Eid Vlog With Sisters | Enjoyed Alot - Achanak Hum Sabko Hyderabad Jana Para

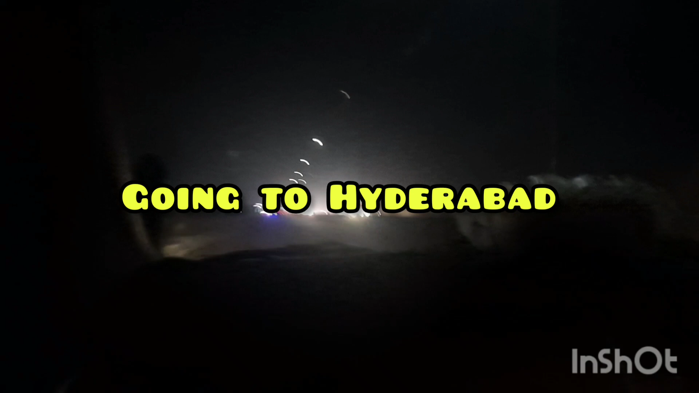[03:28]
रात के 4 बज रहे हैं और हम लोग जा रहे हैं हैदराबाद,